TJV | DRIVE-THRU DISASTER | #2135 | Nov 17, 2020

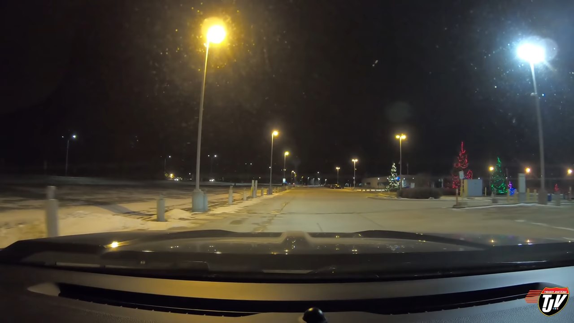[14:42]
This used to be called BioVale. I'm not too sure what it's called now. Bosch? Bosch. It's a big industry here in Steinbeck, and they got some pretty cool Christmas lights up here already. I was just going to do a quick pass by here and share it with you guys. I wanted to see it up close anyway, so half selfish reasons, half reasons for the vlog.